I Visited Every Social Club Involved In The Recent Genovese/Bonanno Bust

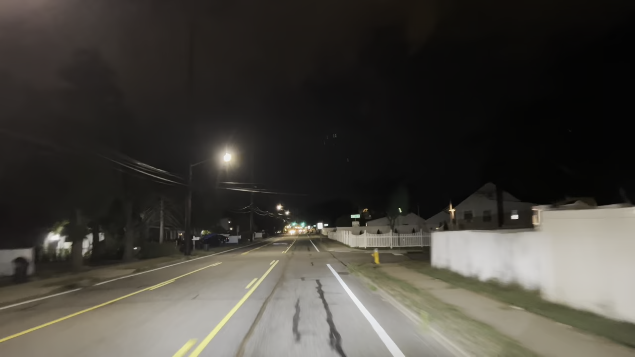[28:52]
Because on Google Maps they all still have the gangster front. So it wasn't that long ago these places went under or maybe voluntarily closed or sold to somebody else.
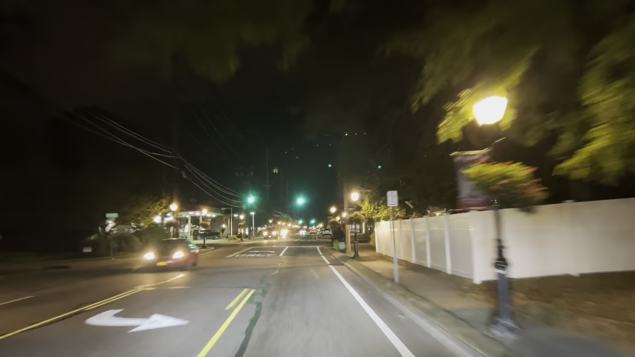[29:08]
It should be right up here on the left. It's always a confusing state but right up here on the left. Either way it's on the left. I think I should just move this turn around. Yeah why not.